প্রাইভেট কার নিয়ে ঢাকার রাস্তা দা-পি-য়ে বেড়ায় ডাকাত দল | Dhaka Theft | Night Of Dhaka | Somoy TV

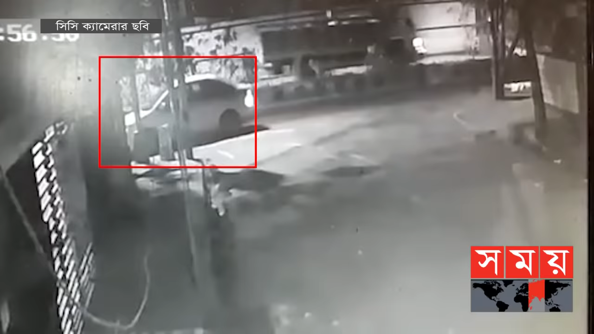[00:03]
23 जन्वारी भोर चाट्टा 25 मिनिट मालीबाग चोधुरी पारार आबुल होटेले सामने थामे प्राइफेट काट्टी गारी थेके नेवे तीन चार जन गोती रोत करे फुटपाद धोरे एगी आशा एई बेक्तिर मात्रो 30 सेकेंडर मोथे तार संगे थाका टाका मोबाइल फोन चीनिये निये पालिये जाये तारा